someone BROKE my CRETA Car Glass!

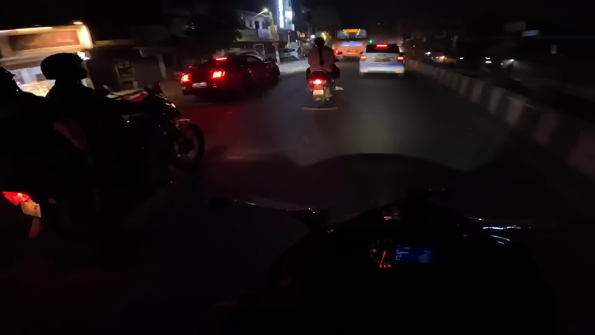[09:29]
क्या दिखा मुझे, ब्यूटीफुल मस्टैंग मैन, रेड कलर की, उसका कुत्ता पीछा कर रहा था। ये भी सही है भाई,